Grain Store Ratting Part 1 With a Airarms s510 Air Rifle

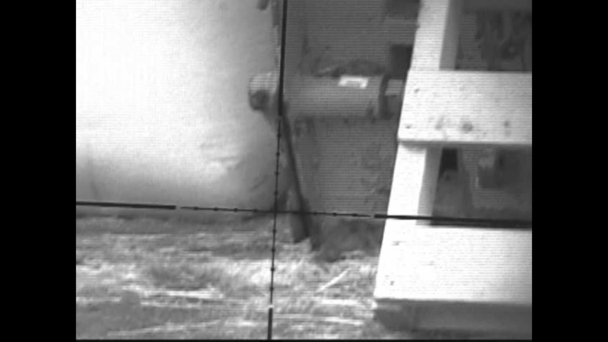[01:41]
Oh, it's like it came out. Oh, there's his tail.
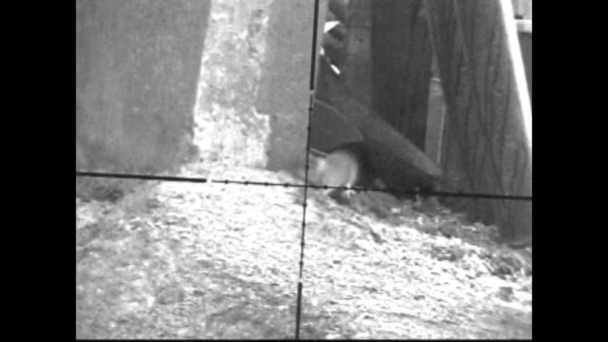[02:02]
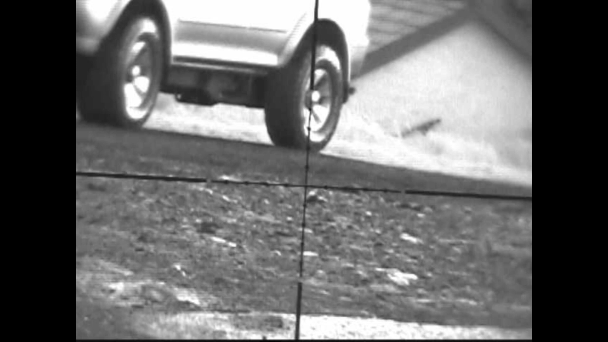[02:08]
He's opened it up somewhere. Yeah.
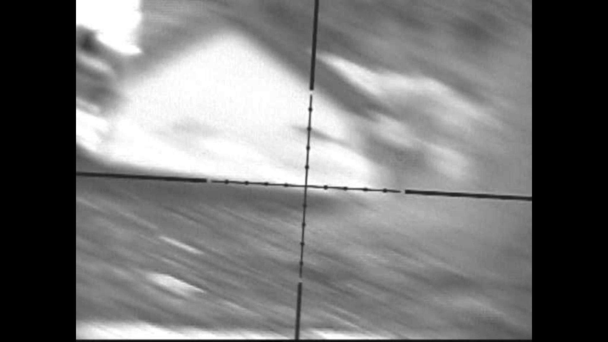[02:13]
Good effort. Beat me to it. Once again. Oh, there's another one there.